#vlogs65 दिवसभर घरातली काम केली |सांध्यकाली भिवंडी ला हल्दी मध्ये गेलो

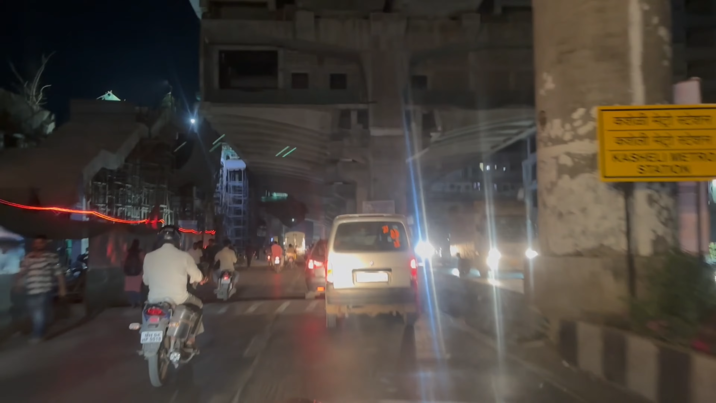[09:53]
बालकुम नाक्यावर राहिले मी आता इथे, तर इथून आपण राईट मारून जाऊ डायरेक्ट सीधा केवणी दिव्याला, केवणी दिवा चाललोय मी आता, मी आता बालकुम नाक्याला पोहोचले आहो.
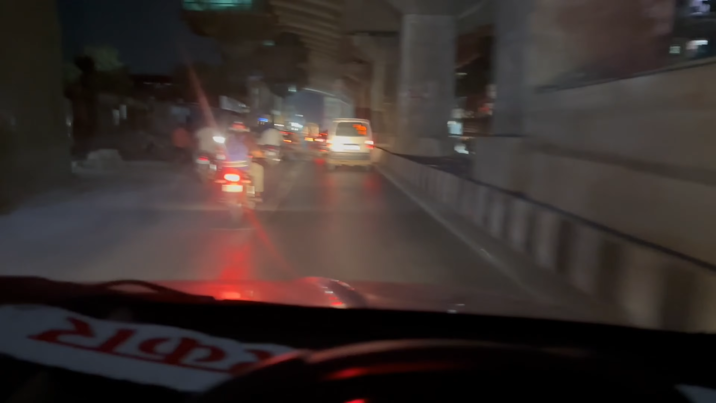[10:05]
आता इथून राईड मारून सरळ आपण केवणी दिव्याला जाऊ. आपण हल्दीमध्ये गेल्यावर भेटू आता तिथे तुम्हाला.